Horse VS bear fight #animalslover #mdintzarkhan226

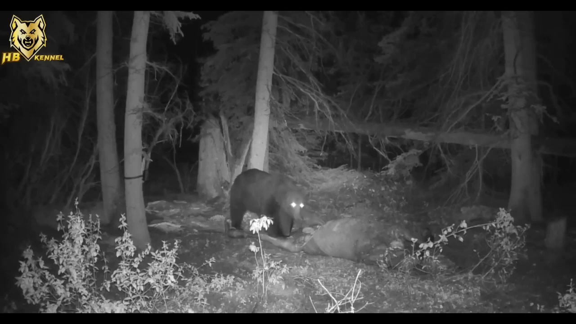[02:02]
after the hard chasing the bear managed to hunt down the horse horse and now he is enjoying the trophy to hunt down the horse it is necessary not only the mighty power of the bear in this case the bear must run fast to catch the horse